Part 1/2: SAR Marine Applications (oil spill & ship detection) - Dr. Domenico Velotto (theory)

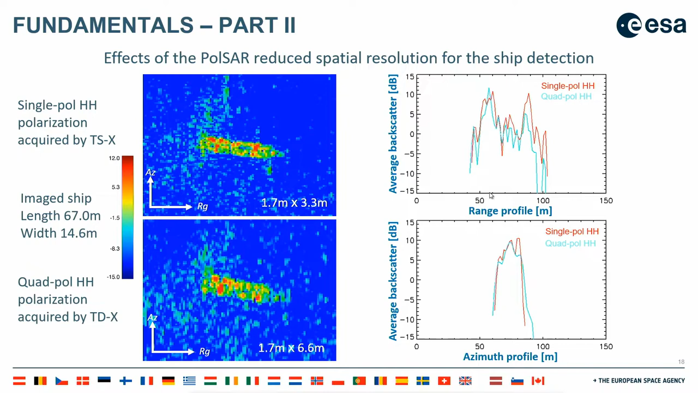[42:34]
these points are kept so you see that there is a quite a good match at least in the left part of the ship but on the right part of the ship you see that there is some
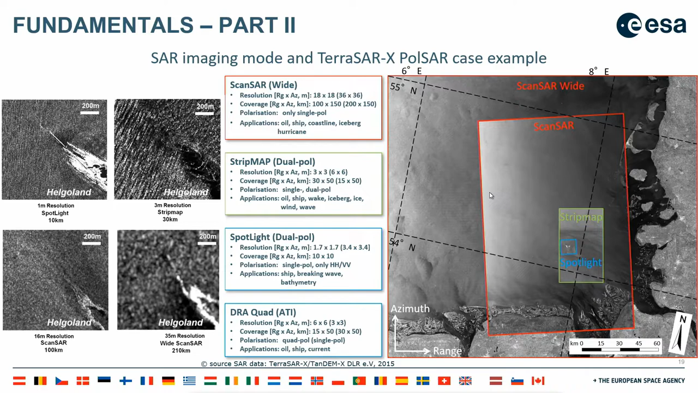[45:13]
the german bite so completely but these modes have so-called low resolution so you range from 40 meters the white mode to 18 meters the normal mode of course these modes are specialized this resolution and coverage is specialized in the case of TerraSAR-X but you can find the same for other SAR missions also with Sentinel-1 or with COSMOS CAMED with RIDAR-SAT so
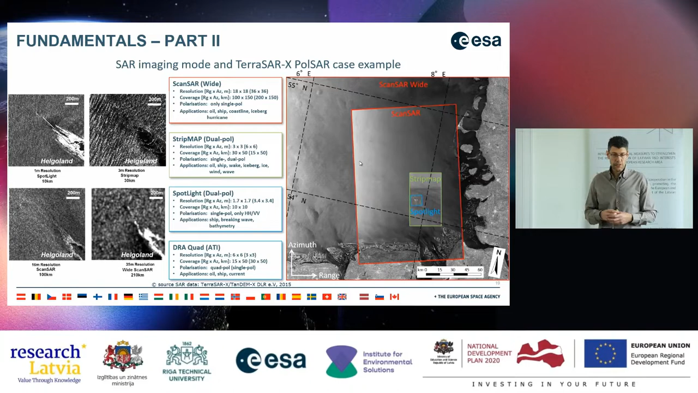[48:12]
you have heard about this technique and the DRA mode is something that is used for oil and ship or also for for current so let's dive a little bit on the topic about oil spill
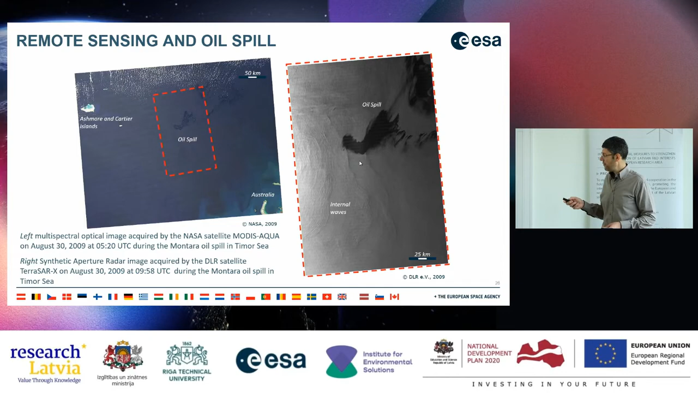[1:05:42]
yeah it's easier for human to recognize what is happening there and on the right hand side so the oil spill area I can already pronounce you is where you have this large area of low backscatter so this dark area in the image then another example
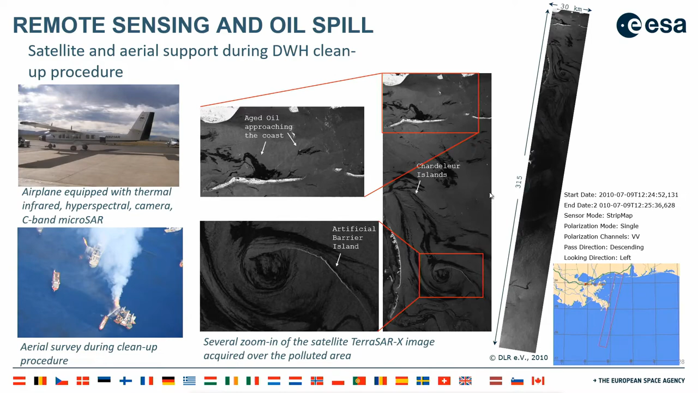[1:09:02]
the accident was so large that they could not actually prevent the aged oil to approach the coast yeah so that that is mostly some what you can do with remote sensing